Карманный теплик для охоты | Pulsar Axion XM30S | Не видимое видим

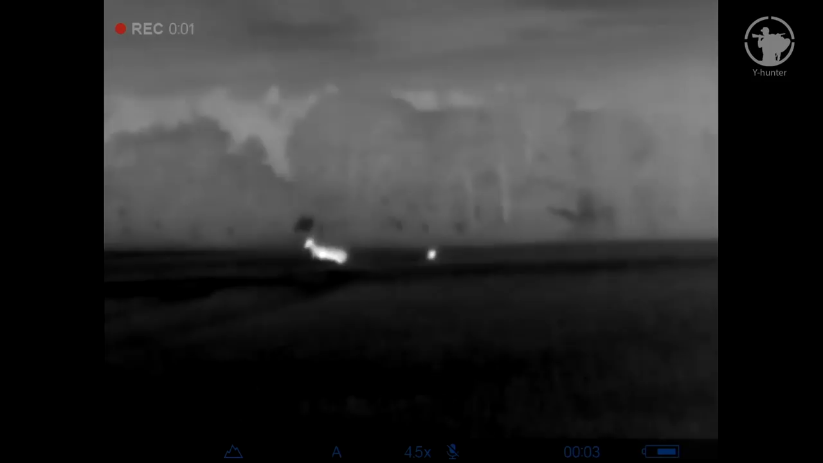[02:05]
с ночником тепловизор существенно упрощает именно ночные наблюдения поскольку
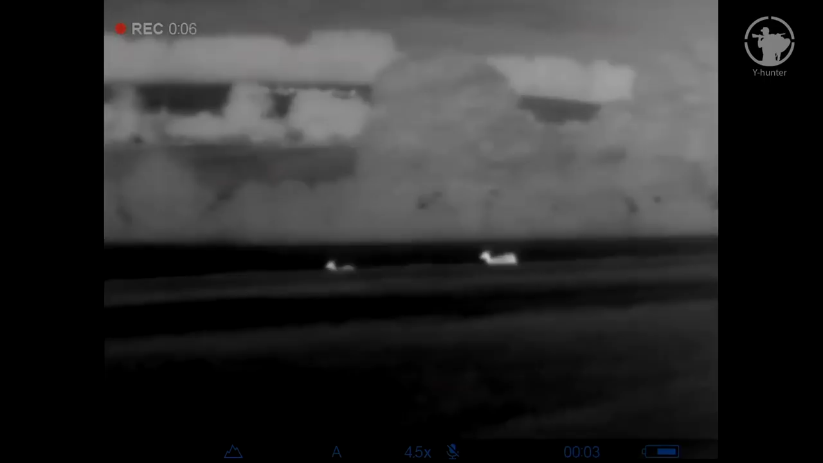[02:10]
способен без внешних или искусственных источников света то есть вообще без
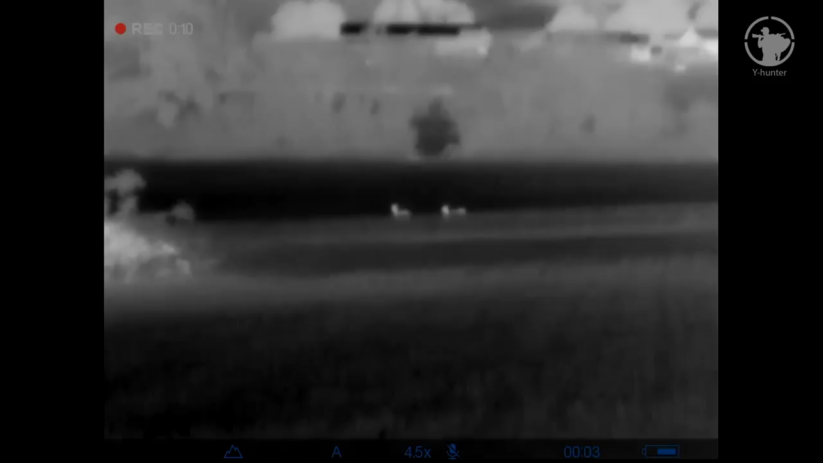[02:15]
какой-либо подсветки в абсолютно полной темноте находить и распознавать
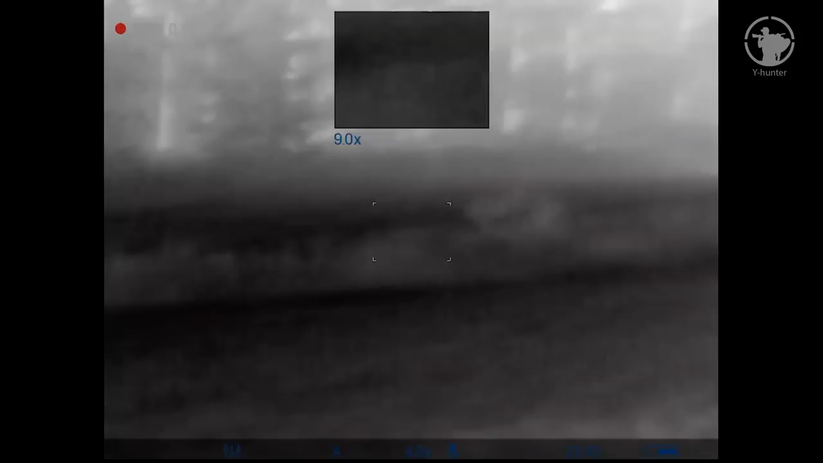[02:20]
любые теплые объекты на довольно приличных расстояниях
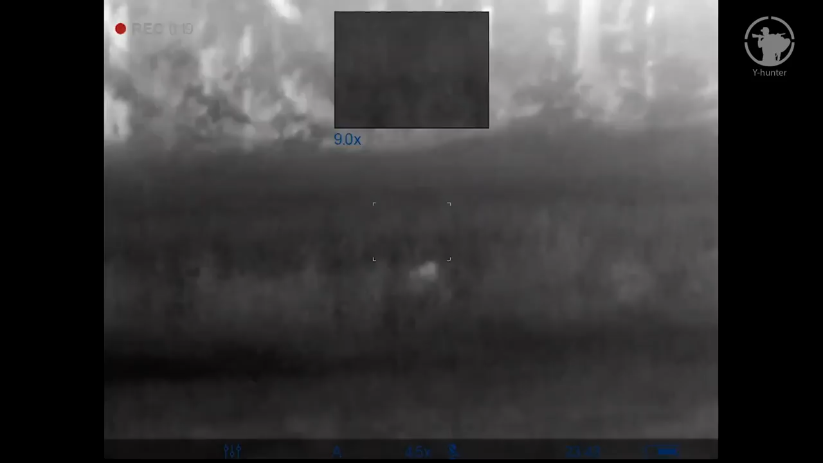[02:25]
он без проблем видит сквозь дождь туман дым кроме того он не подвержен
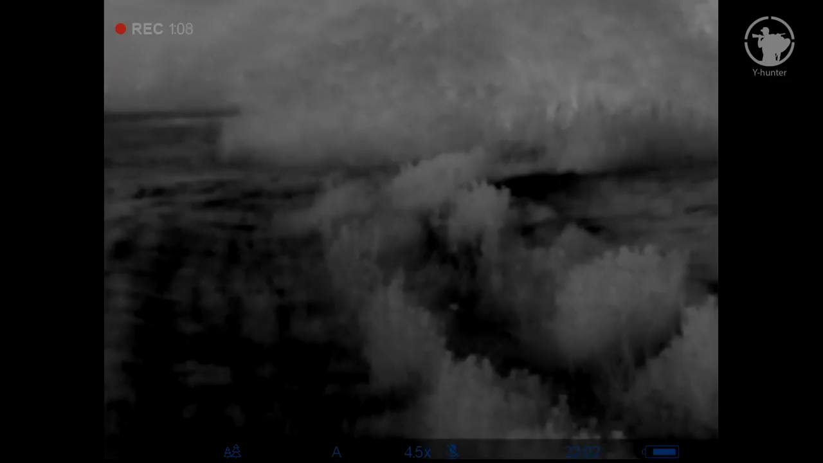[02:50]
кустарником то о его наличии вы сможете только догадываться так что запомните листва и кустарник это враг тепловизора
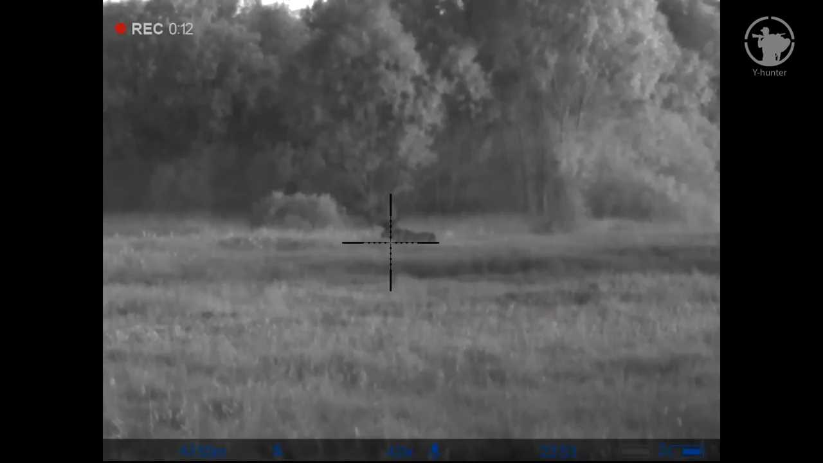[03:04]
тогда как пнв усиливает естественное ночное освещение или работает с инфракрасным фонарем и вся листва и ветки видна в ночник в
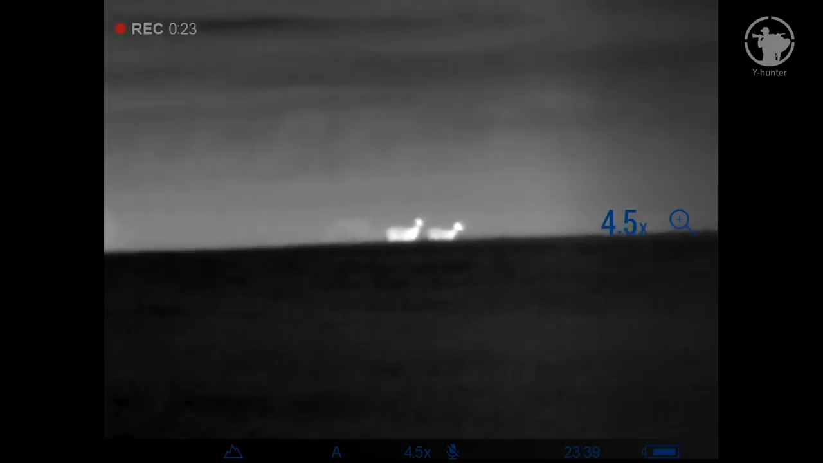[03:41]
лося от коровы через теплик вам будет крайне сложно следующий не менее весомый аргумент именно за такую связку это проблема рикошета от веток до тепловизор безусловно прорисует вам цель
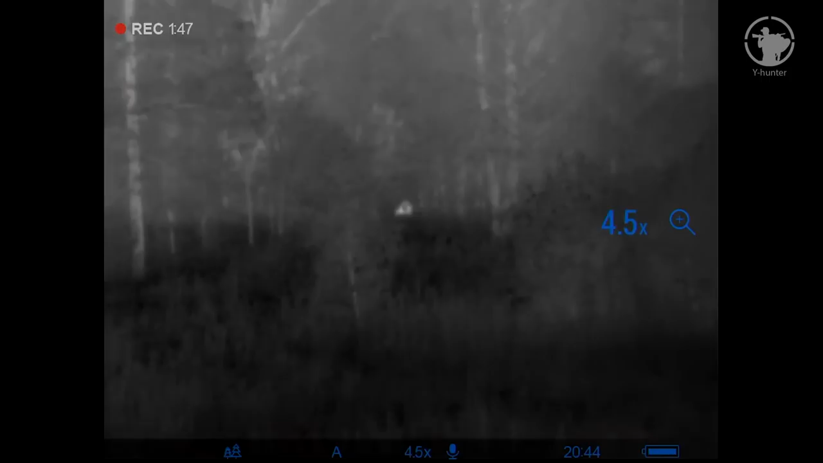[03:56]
но всякие ветки на фоне теплокровного животного просто померкнут
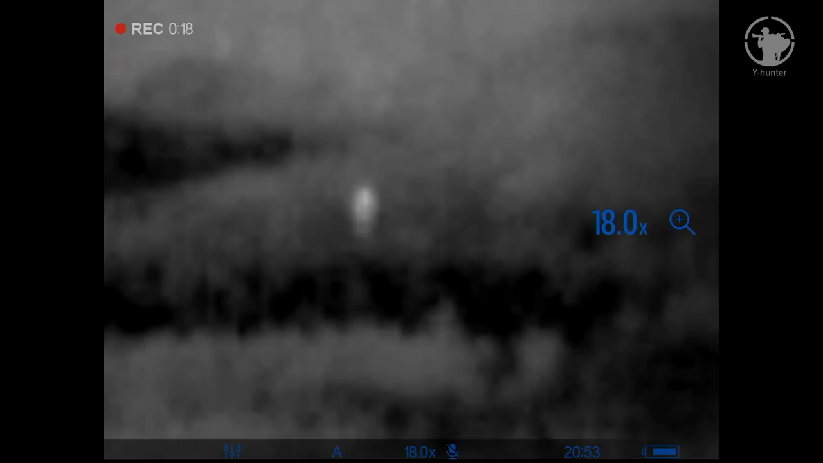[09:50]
рук поэтому если вам нужна более стабилизированная картинка устанавливайте теплик на штатив и без проблем работайте с ним со штатива
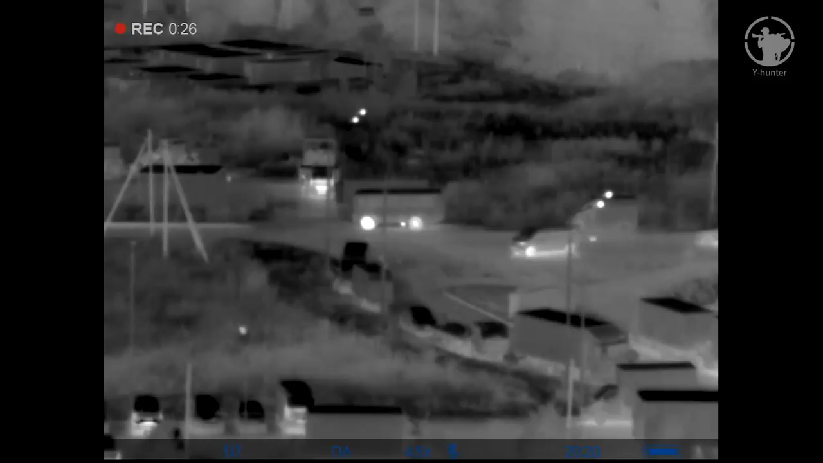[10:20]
к работе все началось наблюдение внизу экрана мы сразу видим статусную строку синими иконками текущих установок слева пресет контрастности режим калибровки текущая кратность четыре с половиной звук время и состояние заряда аккумулятора прибор оснащен hd дисплеем вот этим экранчиком
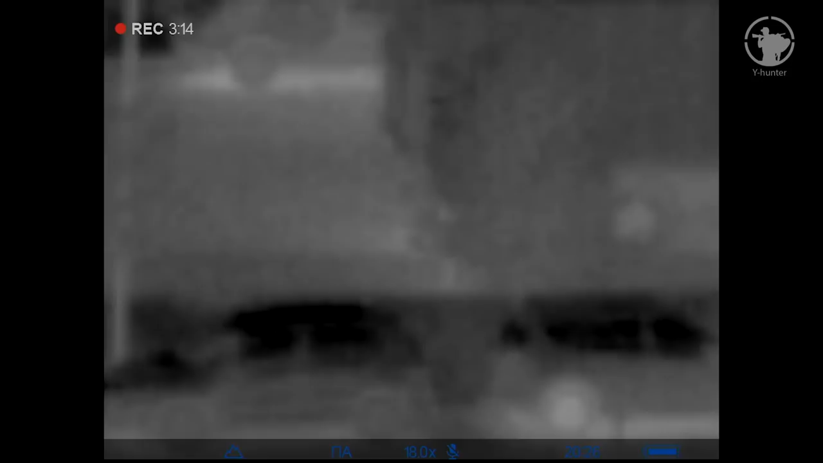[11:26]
правда учтите что этот цифровой зум и разумеется при таком увеличении картинка уже начинает
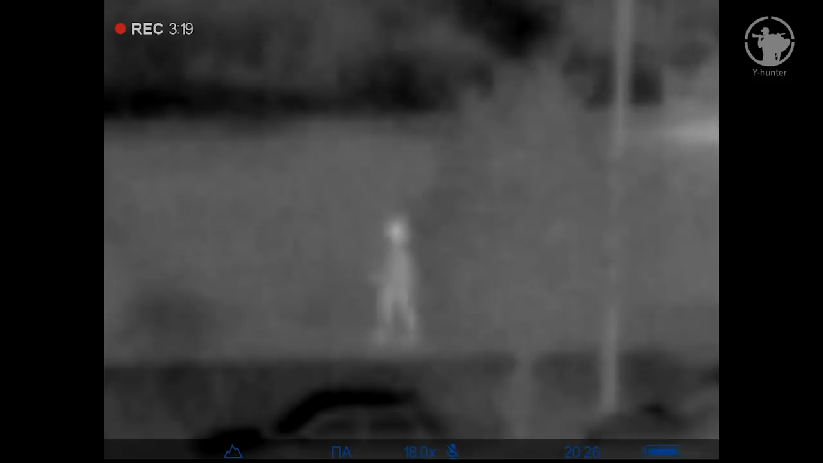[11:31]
распадаться на пикселы и что называется шуметь но и также больше ощущается
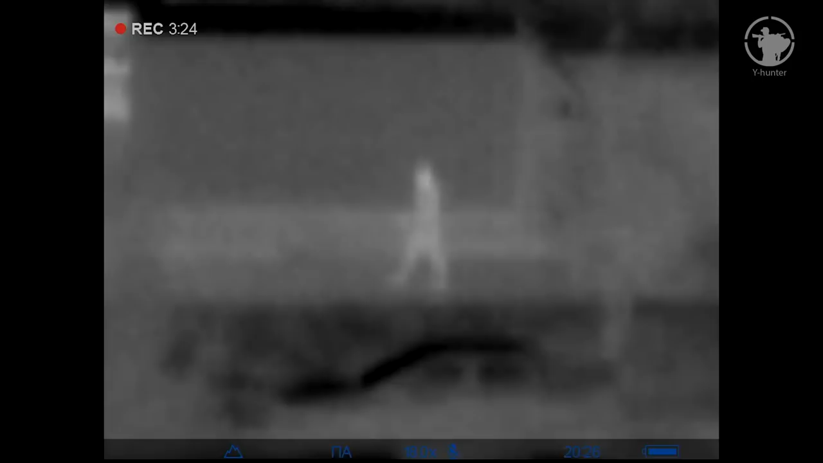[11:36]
тот самый тремор рук то есть здесь как я понимаю нужно выбрать такую вот золотую середину между увеличением и качеством картинки
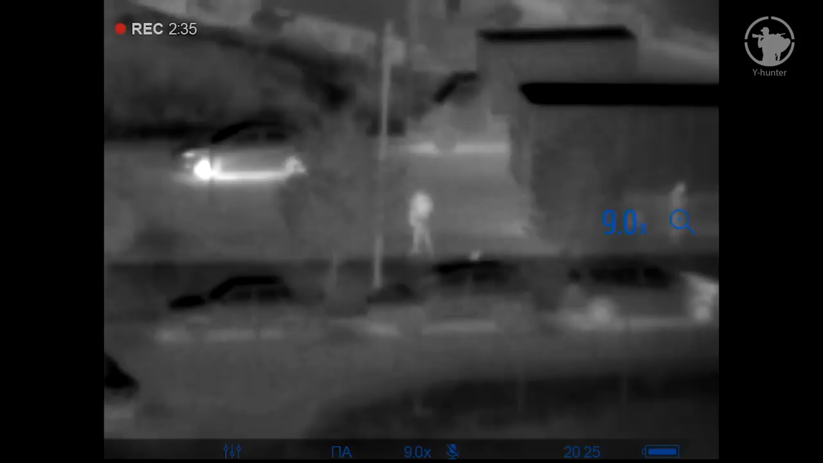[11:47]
изменять кратность можно прямо в процессе наблюдения путем длительного нажатия на кнопку с верхней стрелкой то есть кнопка вверх увеличение происходит скачкообразным путем на заданные по умолчанию значения впрочем разработчики учли плавные изменения кратности коротким нажатием на кнопку меню выбираем вот этот пункт быстрого меню и стрелками вверх-вниз плавно изменяем кратность на нужную
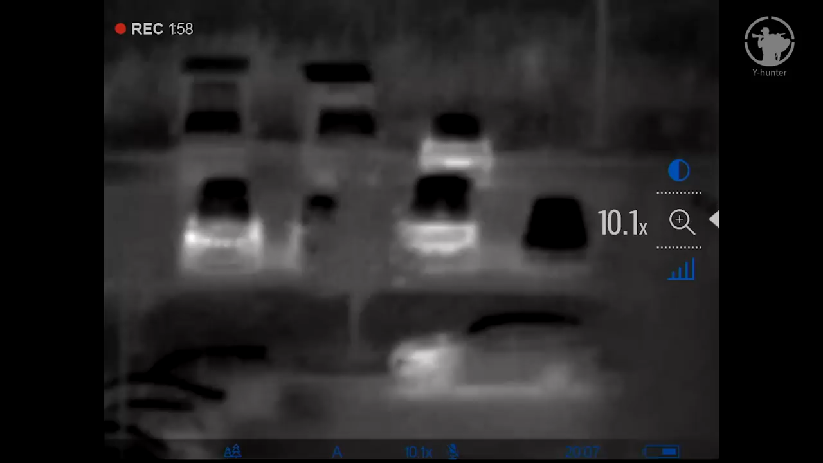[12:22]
как заявляет производитель дальность обнаружения в этом приборе составляет 1300 метров однако